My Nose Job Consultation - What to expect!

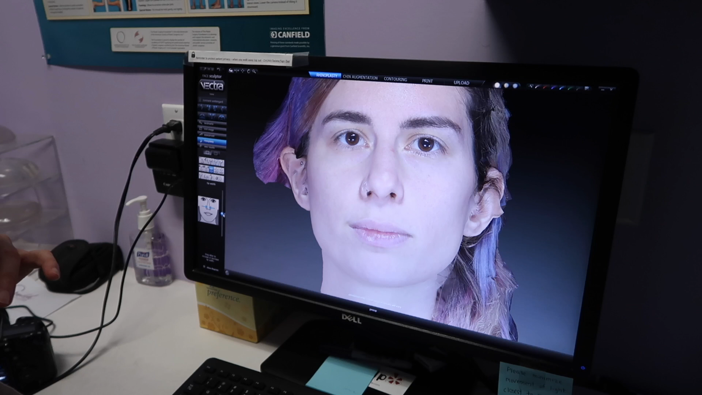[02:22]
give us both an idea and just make sure we're on the same page and i'll be able to give you a little bit more definition in the actual so here we just kind of plug your back and down this